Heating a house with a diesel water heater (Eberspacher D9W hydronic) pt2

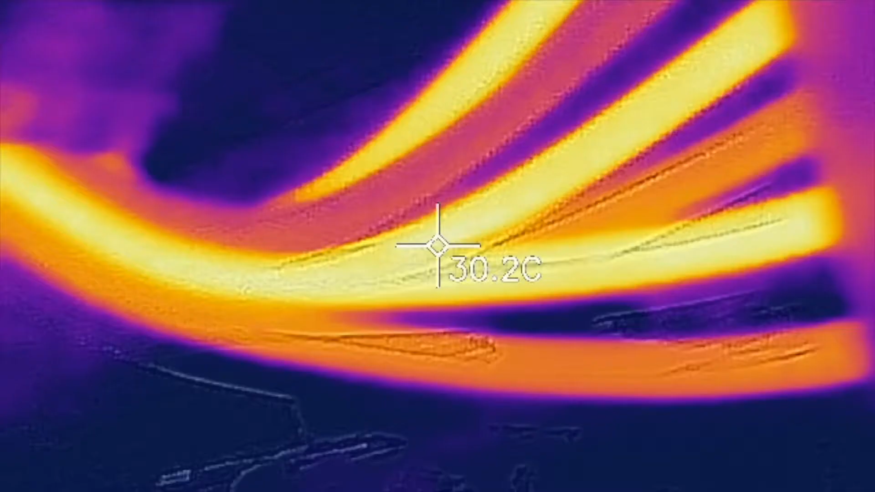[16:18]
On screen: spot 30.2°C
so you can see with this the returns are starting to get warm which is good